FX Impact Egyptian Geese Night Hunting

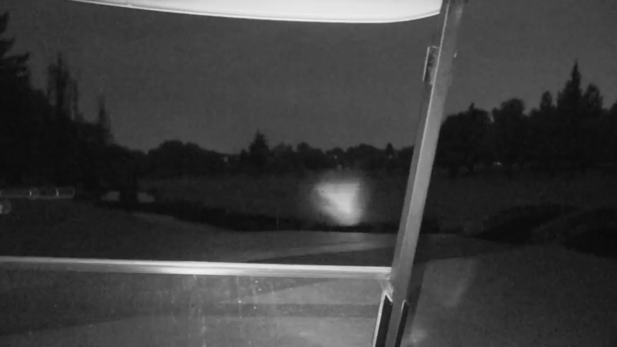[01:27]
So using the 18x side for the first time was really difficult.
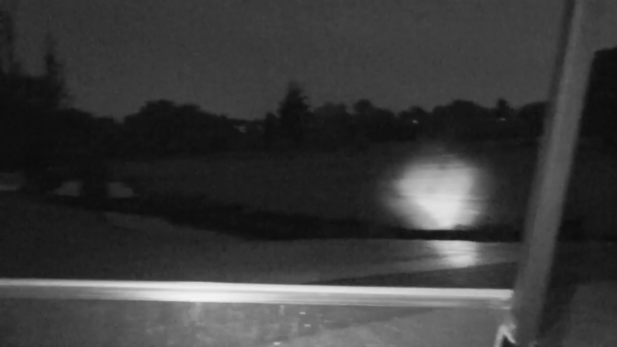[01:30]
It's definitely something to get used to and I basically missed everything that I'm trying to shoot.
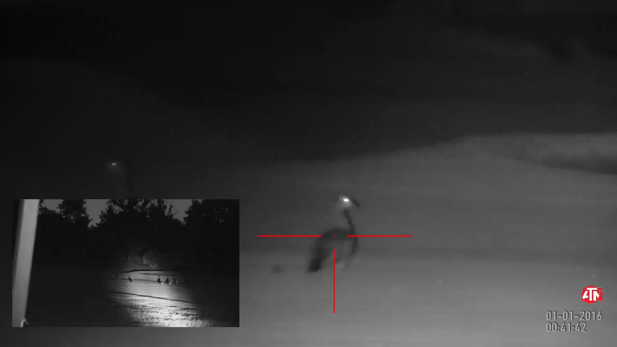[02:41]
It's not a bad thing. Oh this is a beautiful thing.
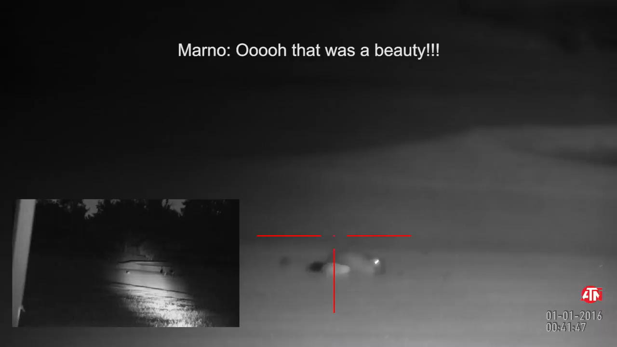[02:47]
Oh this is not a good thing. He has not seen it.
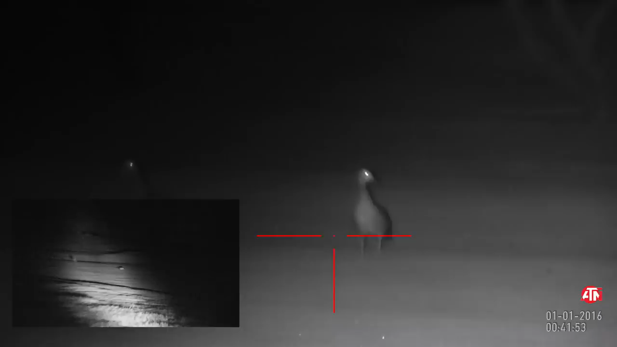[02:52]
But it's a good thing. It's hard though.
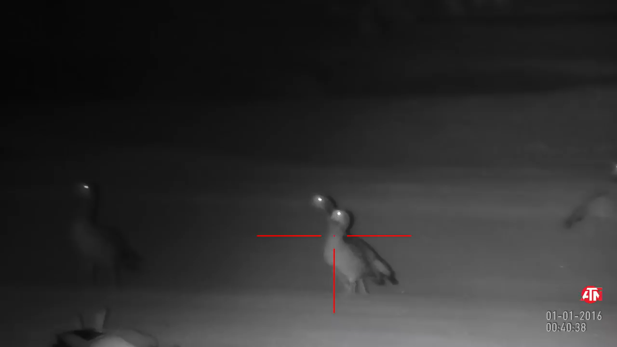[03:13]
Like I told you in the beginning of the video, this is part of a pest control contract. And as you guys can see here, this place is flooded with geese.
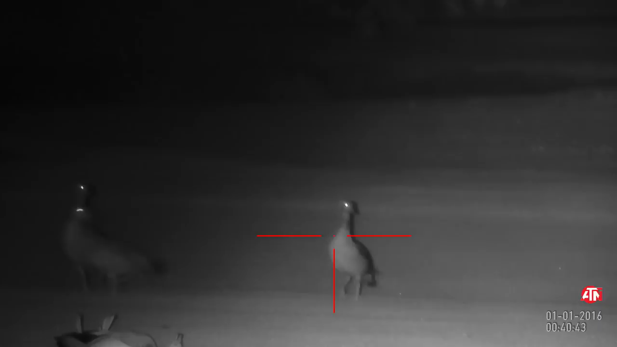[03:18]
The location that we are shooting on here today, the numbers of the geese rapidly increase so much that the
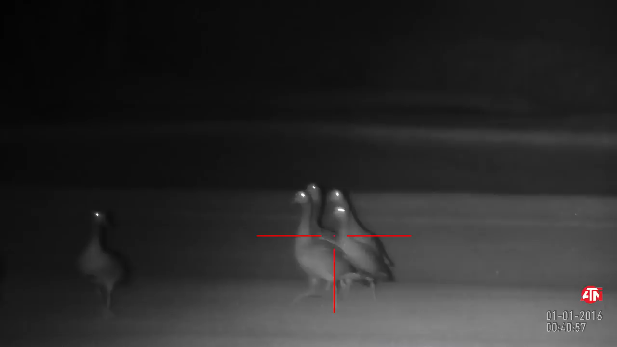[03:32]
So that is why we have the right permits and paperwork to be able to come here and shoot here tonight to see if we can't lower the numbers here.
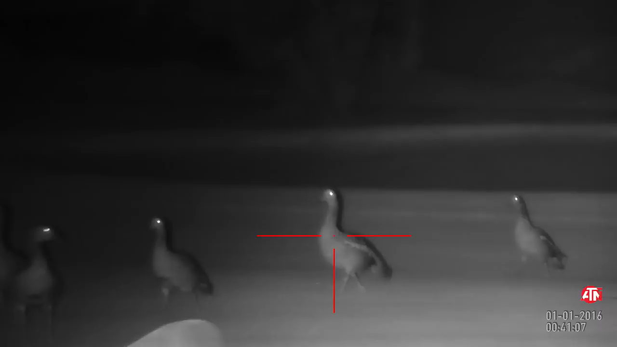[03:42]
And we want to do it as quick and humane and as quiet as possible.
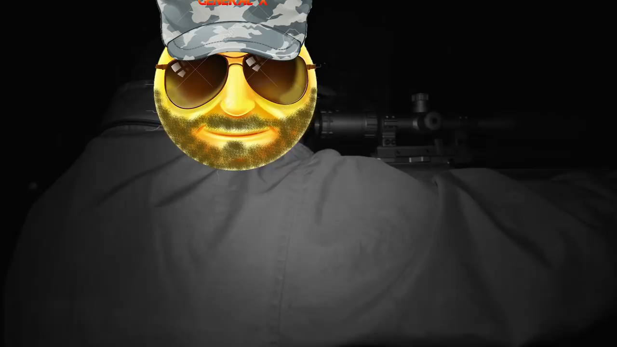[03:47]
In the next clip General X makes use of the ambient light to be able to see through his scope and take the next bird.
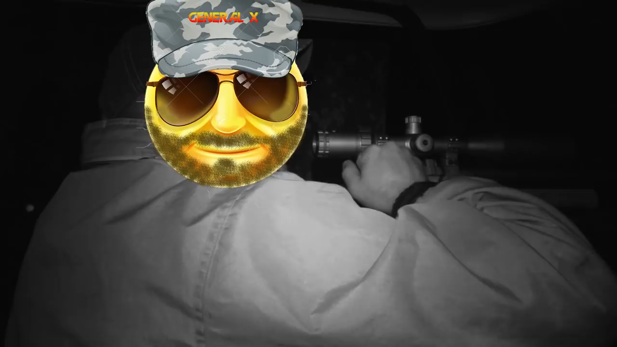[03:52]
So what I did is use my 18X sight to be able to record the shot.
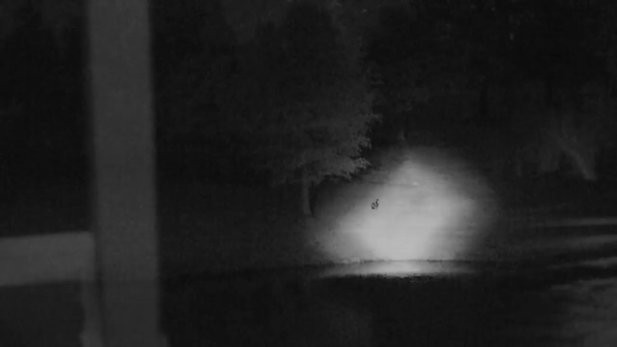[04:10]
The deer is still on the ground.
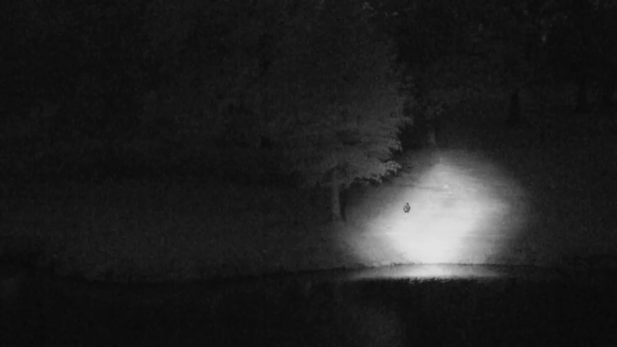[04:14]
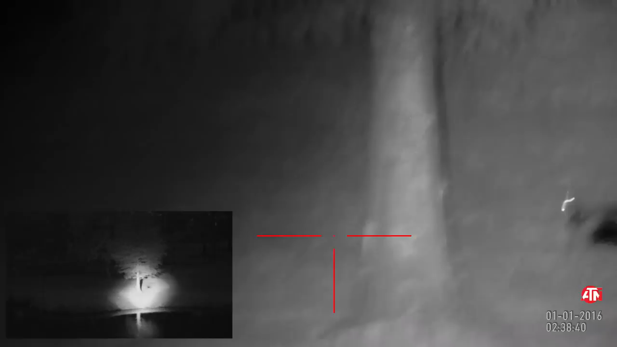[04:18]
Good day.
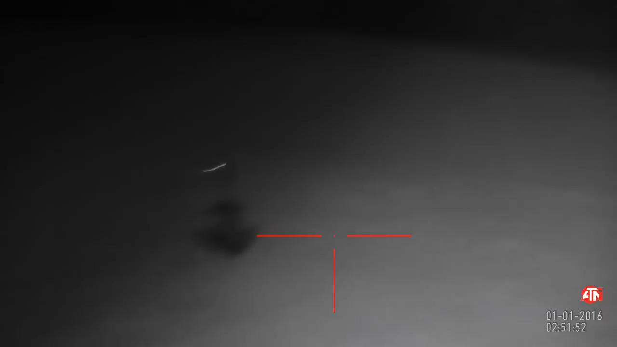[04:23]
With the last bird of the night I completely messed up the shot but luckily General X was there with a nice clean shot on it and was able to take it down as quick as possible.